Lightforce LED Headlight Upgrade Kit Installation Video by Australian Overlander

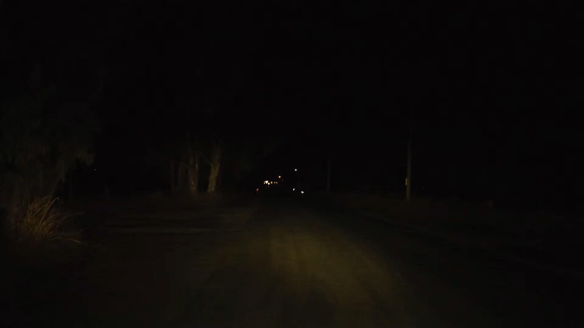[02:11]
You can clearly see the difference between the old H4 halogens and the new LED upgrades.